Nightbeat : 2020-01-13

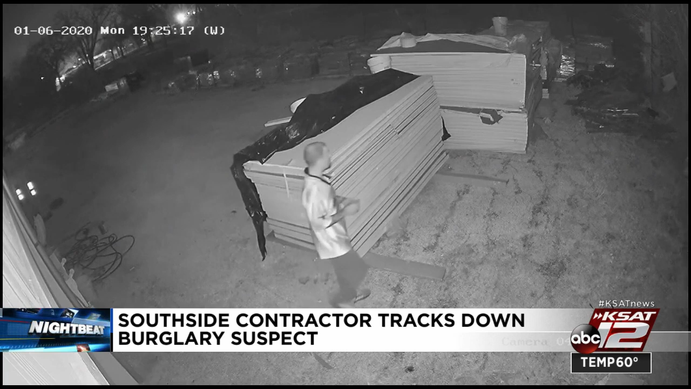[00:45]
The thief took lumber, a car stereo, and a barbecue pit, towing it out through a hole in the fence.
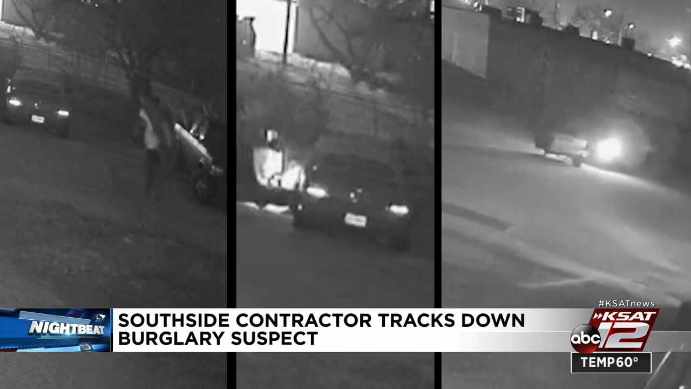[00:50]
But what the thief didn't know was that the tire had fallen off of the barbecue pit and left marks like this on the pavement.